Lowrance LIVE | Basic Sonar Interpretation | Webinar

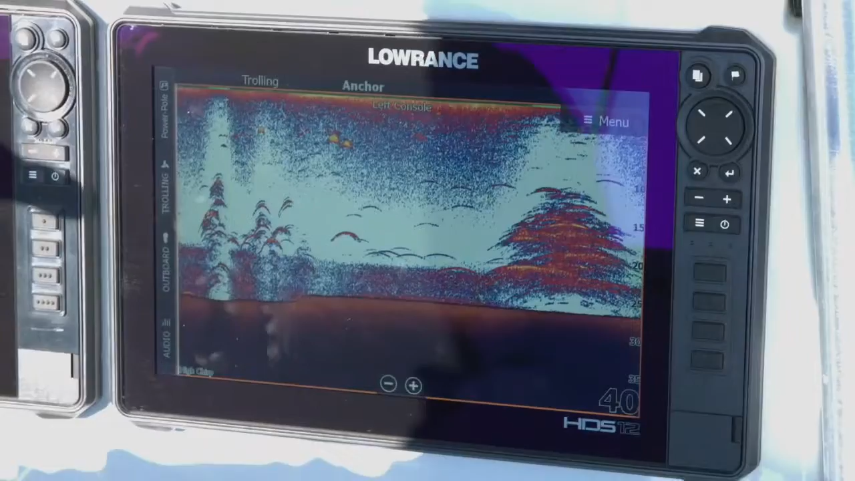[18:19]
You could see how nice and defined those fish arches were. So as the cone angle comes down like this and the fish come into it.
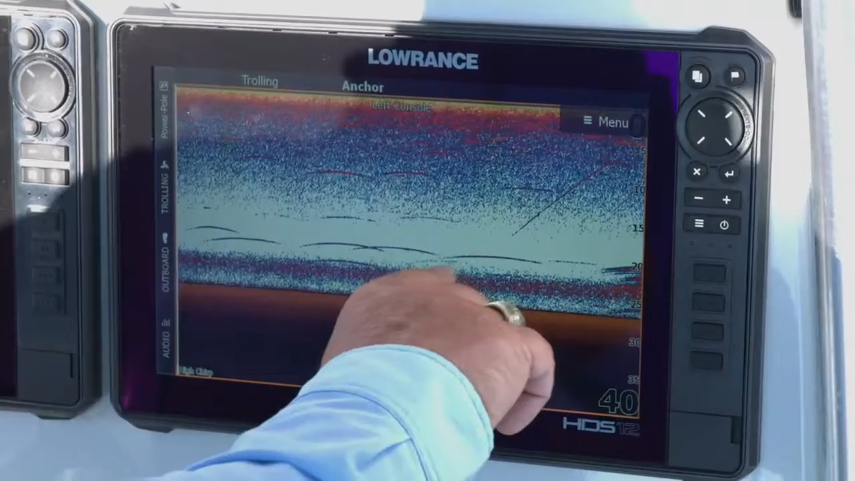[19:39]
that are down here they're staying in that in the cone angle for quite a while. So as long as they're in the angle they're going to create that arch they're going to continue to create that arch and the longer they sit in it the longer that arch is going to be. I mean there's been times where I've been out you know hybrid fishing and I'm sitting on a spot and my screen is just one big long streak because I've come up on a wolf pack of hybrids and they're all just sitting there in the same spot you know they're
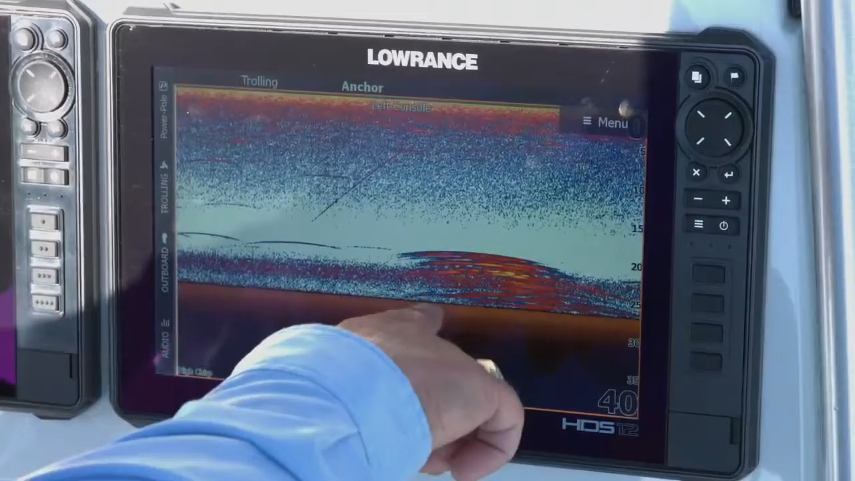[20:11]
So as you can see right here we've got some fish that are down here we're pretty much hanging over the top of them so you can see it's just kind of creating that long arch we've kind of we're kind of moving off of them so
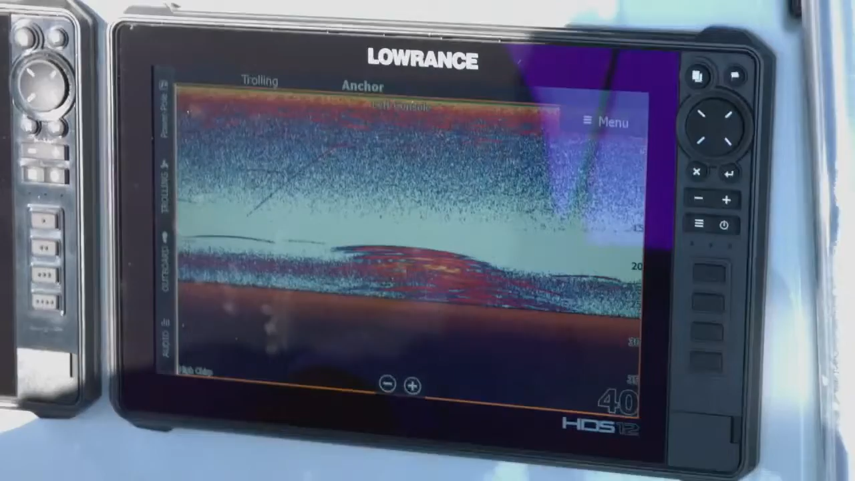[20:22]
we're going to go ahead and put the gear and boat and idle around a little bit more see if we can get some more fish to cooperate with us and pop up on the screen.
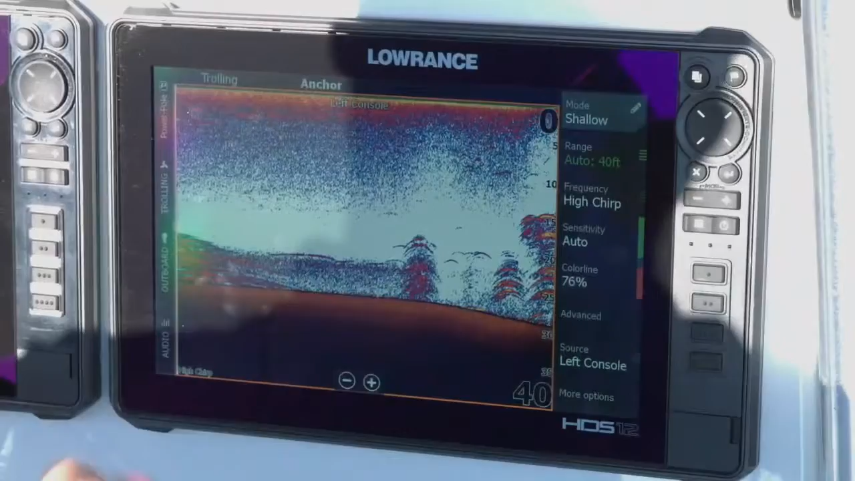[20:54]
Okay perfect great question so the question we got is using the menu and changing your contrast and sensitivity and things like that on the screen so I'm going to go to the menu here so the sensitivity and the color line are two of the things we use the most on the water so I'm going to go ahead and just keep moving around a little bit while we're talking so my sensitivity is in auto and that's really to be honest that's where I
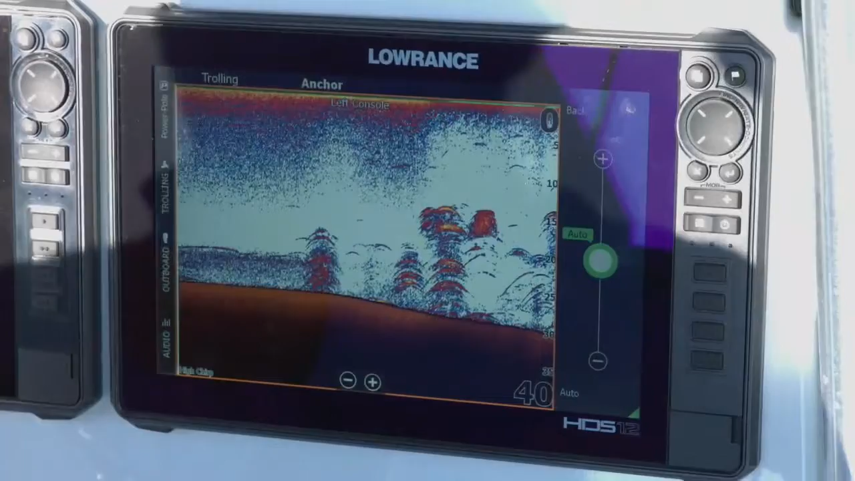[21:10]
leave it almost 100 percent of the time very seldom do I take it out of auto and the reason is the the auto adjusts itself up and down to kind of
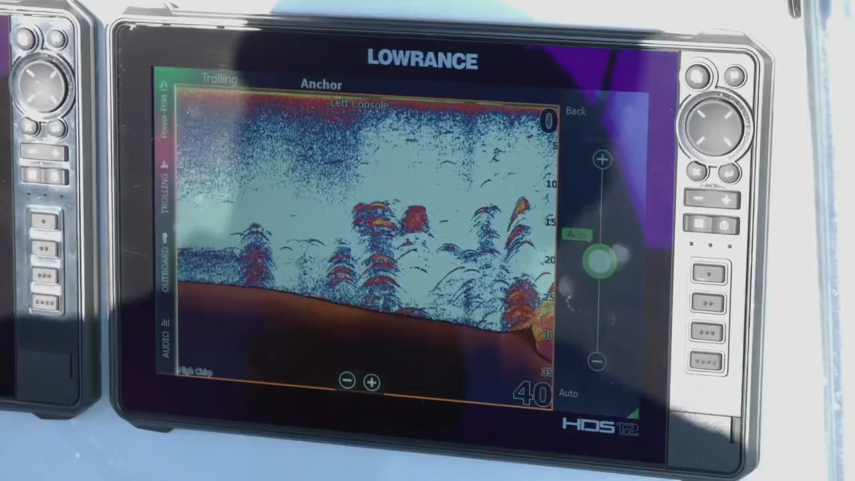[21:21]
help me create the best picture on the screen so if I change my
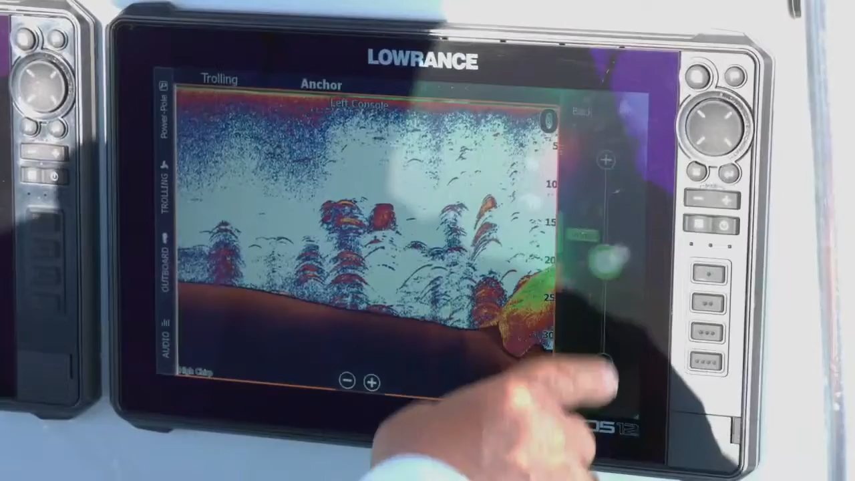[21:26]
sensitivity if I feel like I'm not seeing enough stuff on the screen I can change my
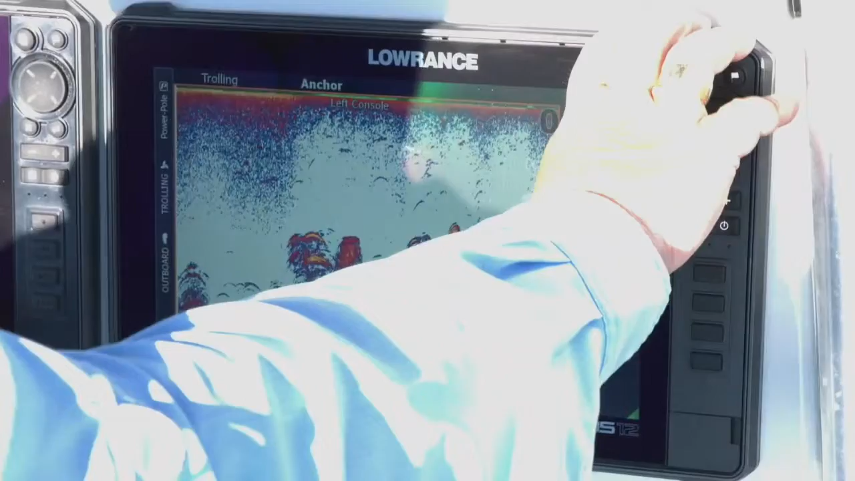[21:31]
sensitivity and you see I just turned it up a little bit and look how much of my screen filled up so
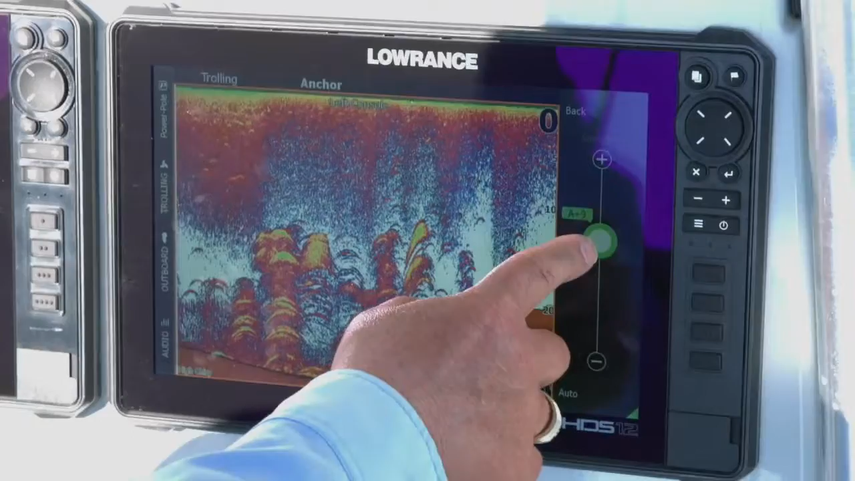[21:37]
the higher you turn up the sensitivity the more stuff it's going to pick up in the water so
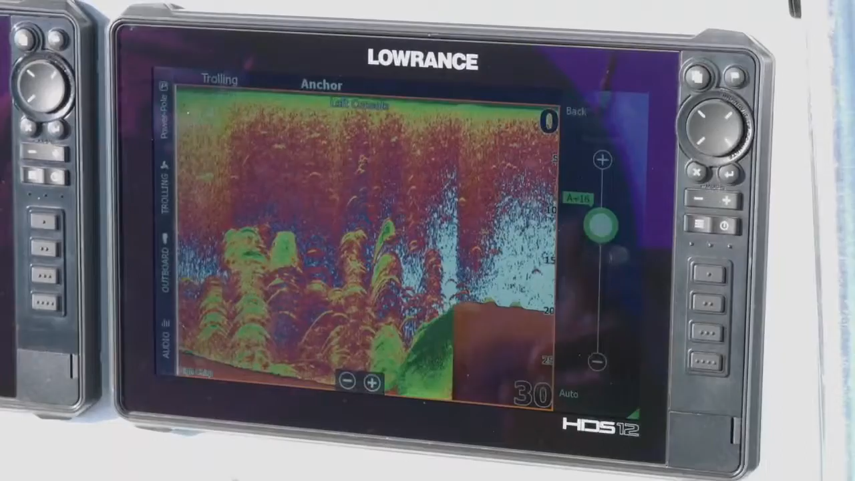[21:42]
I'm still picking up fish arches they're showing up really bright in here but as you can see my
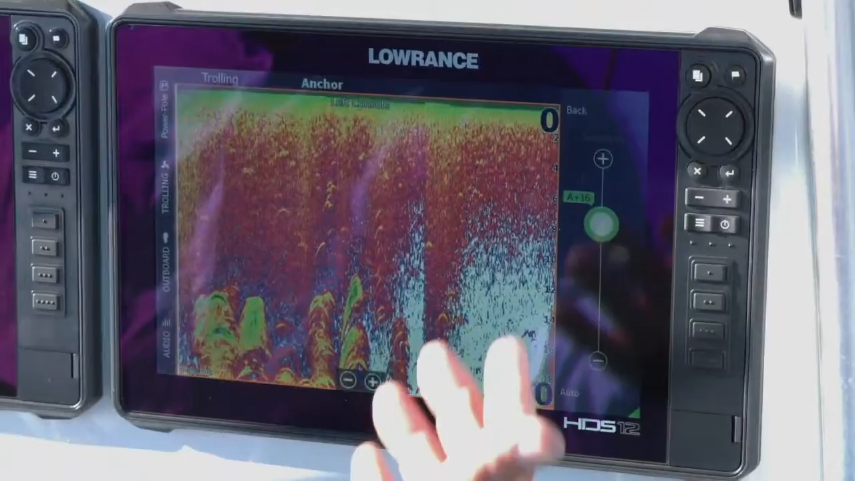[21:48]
screen is just full of everything I turn it up and it just it's
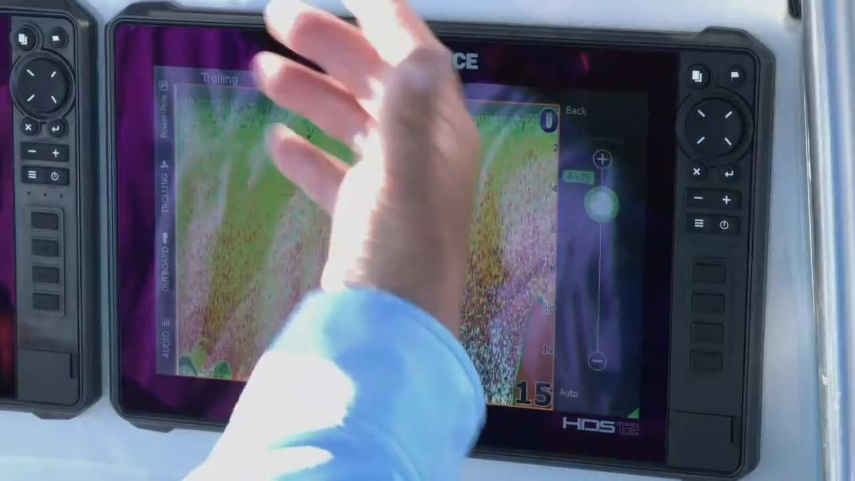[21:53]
picking up too much stuff in the water column so we'll go ahead and turn it down I'm back to the
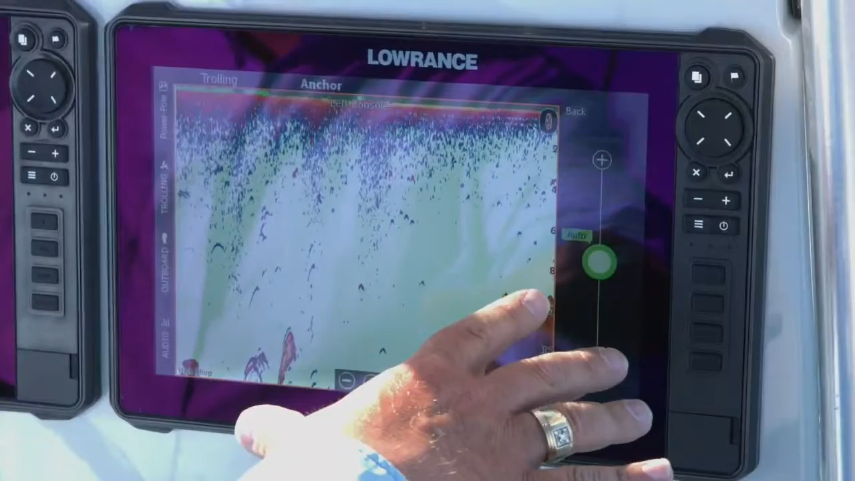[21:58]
standard auto setting now you can also adjust it too much out so if I turn it down you can see I mean just like to negative nine you can see how much stuff it takes out of the screen and if you turn it down too much you're not going to see
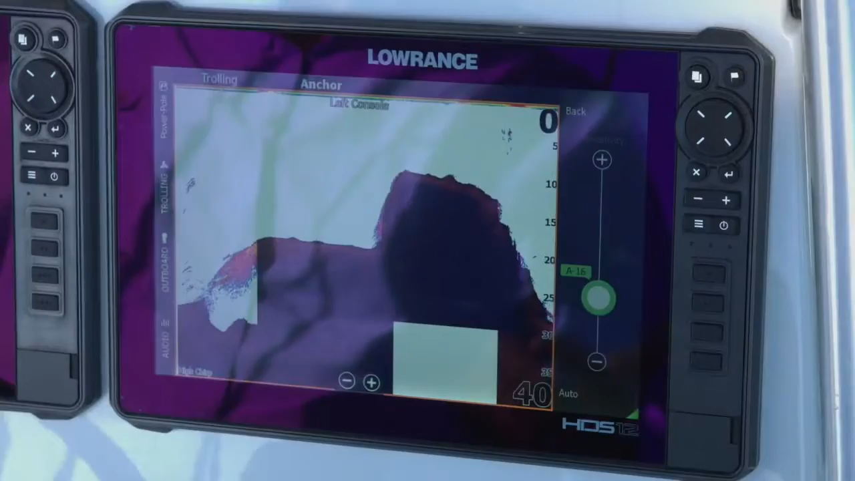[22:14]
anything in the water column now I know there's some guys out there that they use this feature that they say well if I turn it down a lot all I'm going to